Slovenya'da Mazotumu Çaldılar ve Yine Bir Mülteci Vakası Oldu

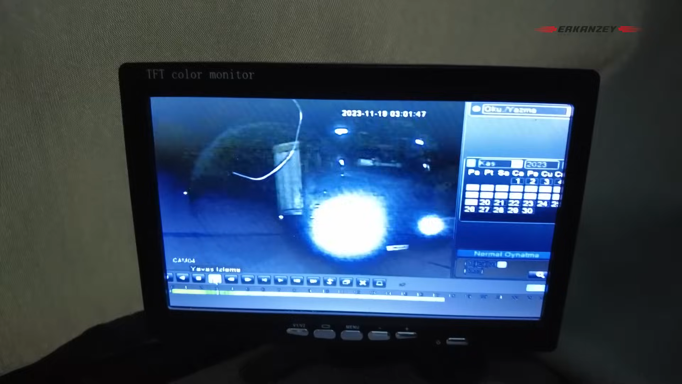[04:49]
Plakası görünmüyor tam olarak. Arkasında bir Krone Dorse var anladığım kadarıyla.
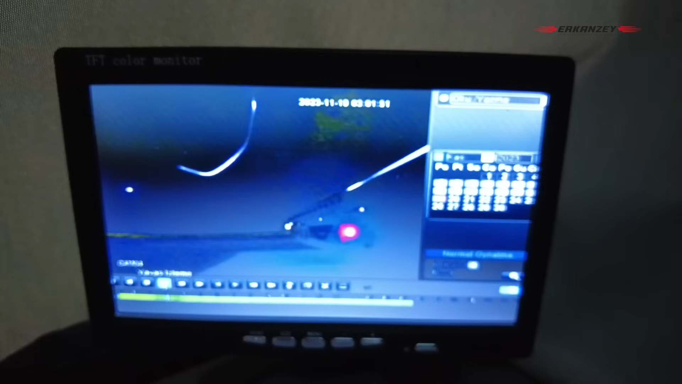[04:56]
Geliyor.
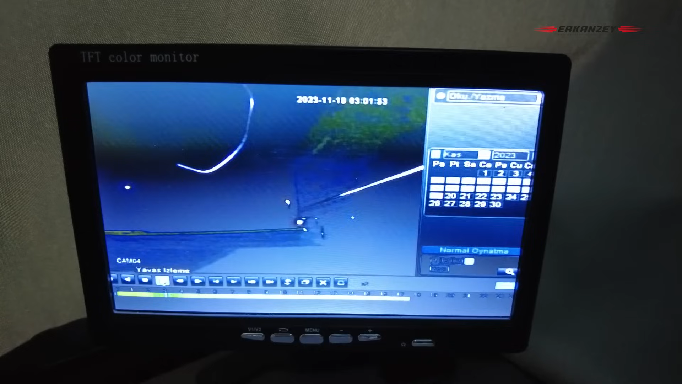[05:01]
Buraya park ediyor. Durdu. Saat 3.01 56 57 58 gidiyor.
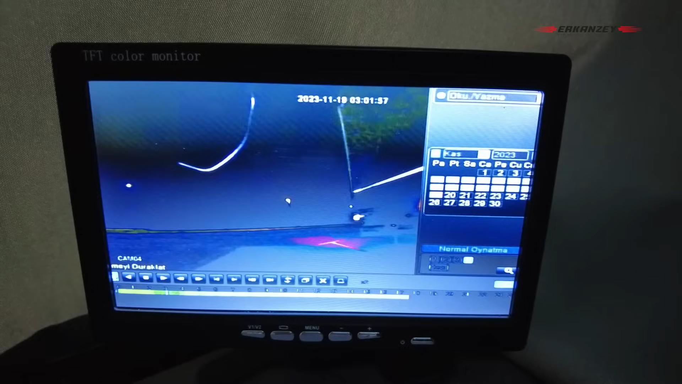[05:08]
Yani buranın saati 1.01. Şöyle normale döndürdük oynatmayı.
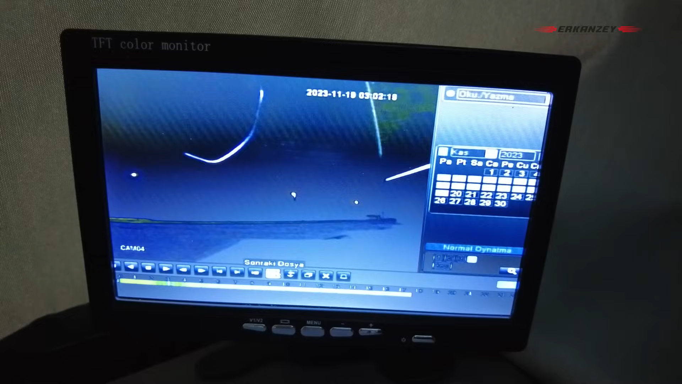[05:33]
hızlandıralım bakalım bunu. 3, 4, 8 çarpı hız yaptık.
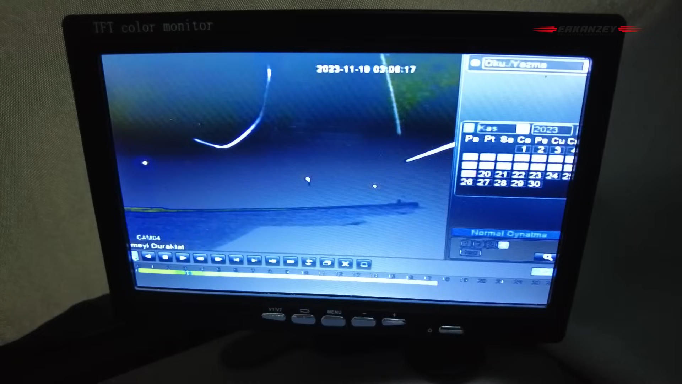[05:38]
Bakın arkadaşımız çıktı piyasaya.
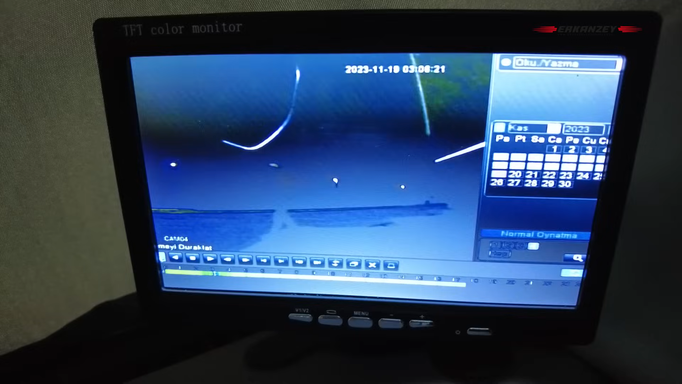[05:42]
Gidiyor burada. Baktı sol tarafa, kimse var mı, yok. Rahat rahat benim dorsenin yanına doğru geldi.
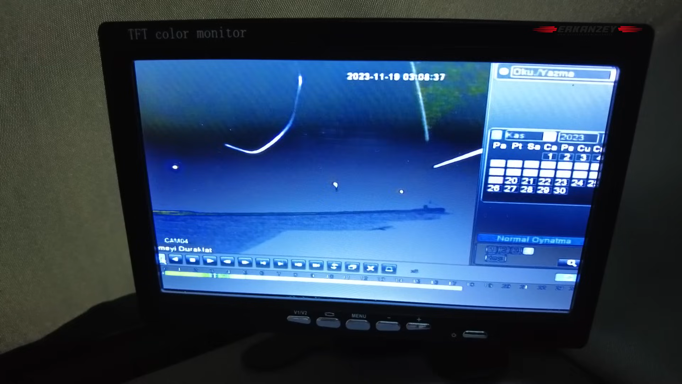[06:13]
Ondan sonra yani normal tırcı davranışı değil bu çünkü. Yani böyle bakıp da ondan sonra ne var ne yok bakayım şöyle değil.
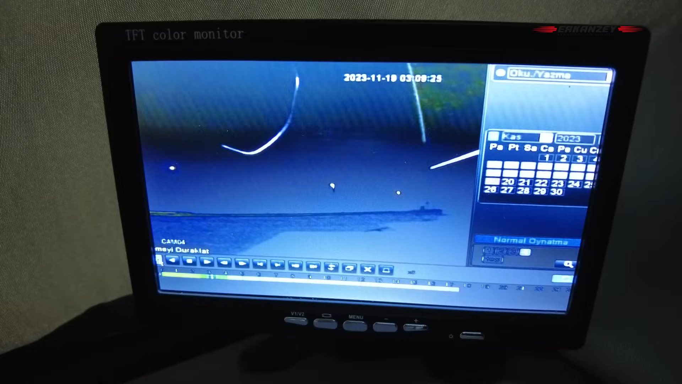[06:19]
En fazla ne yapar? Şu arkadaki çimenliklere doğru gider. Sıkışmıştır. O da yok.
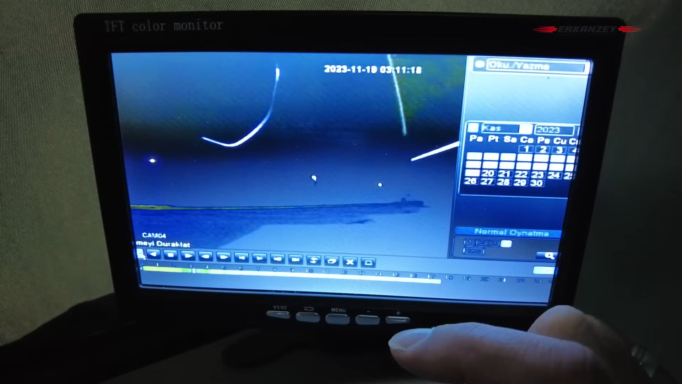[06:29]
Bak. Gördün mü? Lambalar yandı. Araba çalıştı.